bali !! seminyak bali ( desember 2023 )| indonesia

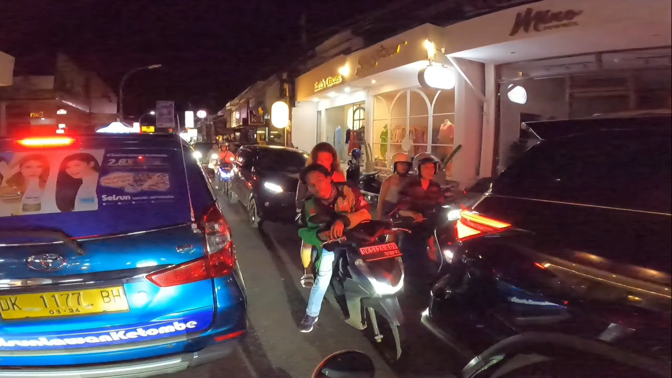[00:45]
Kembali lagi ke saluran informasi dan jalan-jalan wisata terbaik channel Junot Ada TV. Channel Junot Ada TV, every day is holiday.
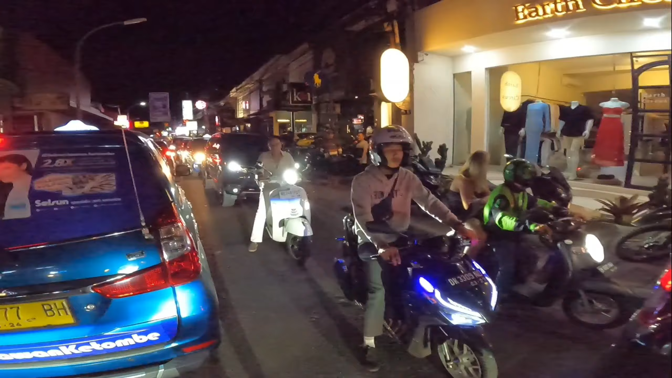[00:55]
Today, hari ini channel Junot Ada TV update informasi tentang Bali di kawasan jalan yang paling sibuk di malam hari, kawasan dari Jalan Raya Kayu Ayu dan juga kawasan dari Jalan Kayu Jati Seminyak Bali. Kita akan update kondisi dan suasana malam hari di
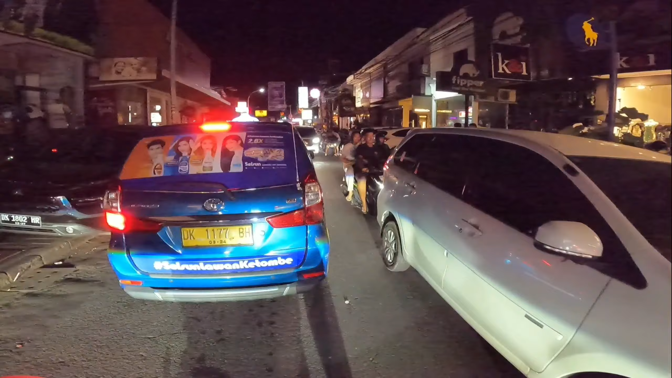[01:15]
kawasan jalan yang banyak memiliki hiburan-hiburan yang sangat menarik ataupun entertain yang sering kali dicari oleh wisatawan untuk menghabiskan liburan ataupun malam di Bali. Ini dia kawasan dari Jalan Kayu Ayu. Di sini tuh banyak sekali ada hiburan-hiburan yang yang selalu ramai, yaitu kawasan dari La Papela, ada juga kawasan Mexicola, juga kawasan dari Red Carpet,
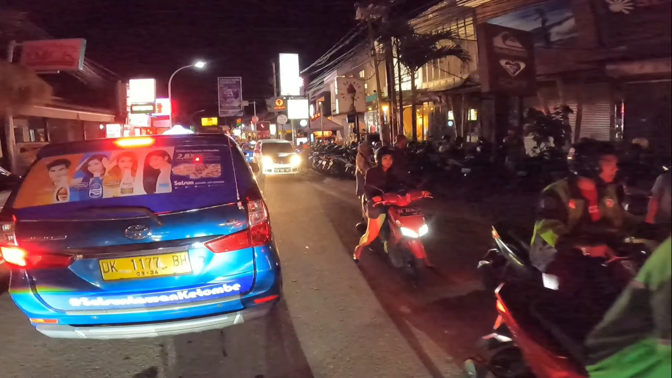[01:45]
ya, ada juga kawasan dari Moet. Nah, kita akan lihat suasananya malam hari ini. Jadi Sobat Gaskan yang baru bergabung,